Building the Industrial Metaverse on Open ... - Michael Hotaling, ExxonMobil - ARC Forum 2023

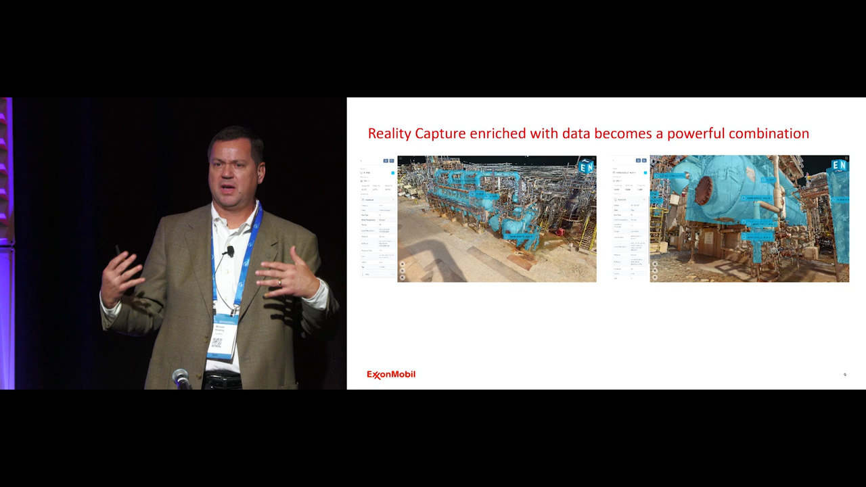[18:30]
originates outside of the actual 3d representation? Well, then, why wouldn't I take that same thing and then integrate it with a reality capture? What you're seeing here is a depiction on a consumption channel where I have basically taken a reality capture, I've taken the same data that was provided, and I've interlaced it in terms of now I have a skin that gives me quite frankly, the fidelity of the components that I want.